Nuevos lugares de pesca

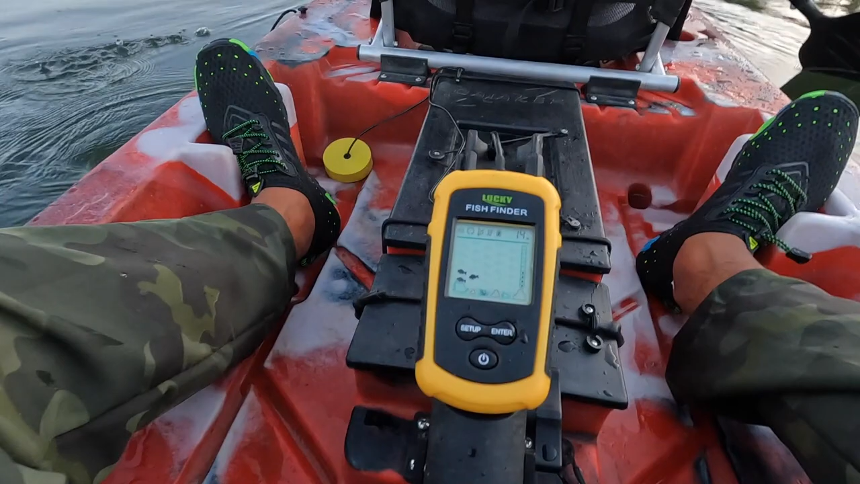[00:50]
Acá estamos con la eco ya prendida, si ustedes pueden ver ahí. Marca 1,40 m acá. Hay algo de actividad y vamos a arrancar la jornada. Estamos súper contentos, estamos estrenando indumentaria que nos mandó la gente de Aventurero Sui.